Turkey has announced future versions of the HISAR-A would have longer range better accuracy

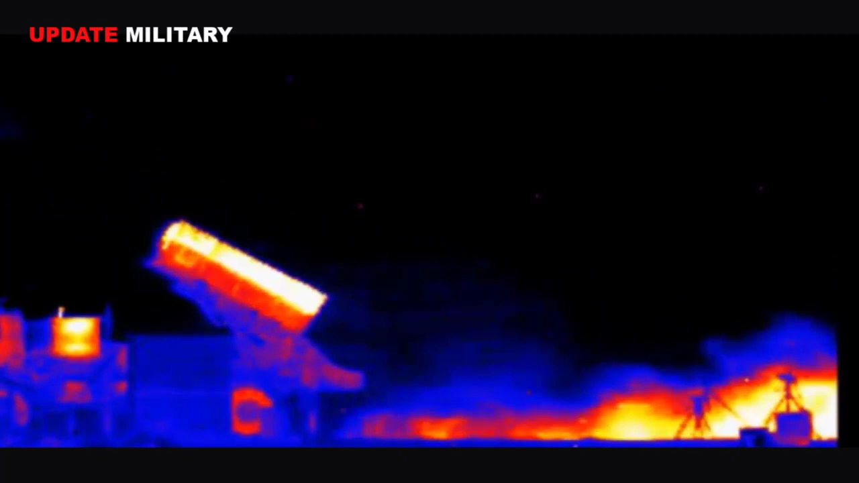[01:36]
SSB ANNOUNCED IN A TWEET, THE HIGH-SPED TARGET AIRCRAFT WAS SUCCESSFULLY HIT AT LONG RANGE WITH THE WARHEAD DEVELOPED BY TUBEATAC SAGE. HIZAR-A-PLUS IS READY NOW.